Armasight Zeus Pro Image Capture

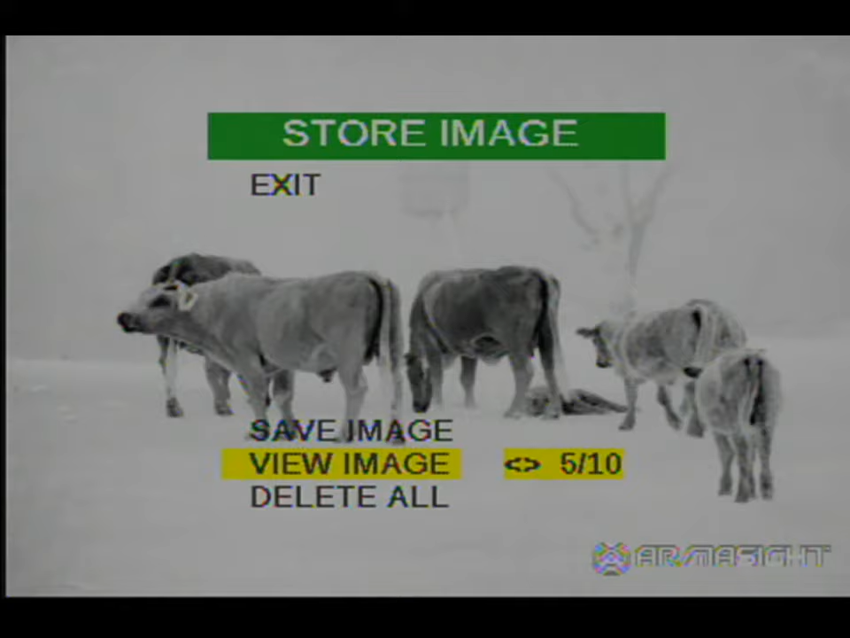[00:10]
scope if when your scope is on if you momentarily hit that button it will capture the image then you can go back in later to the store image menu and view the images that you saved it just gives you a little extra functionality to look at images that you saved you wanted to capture and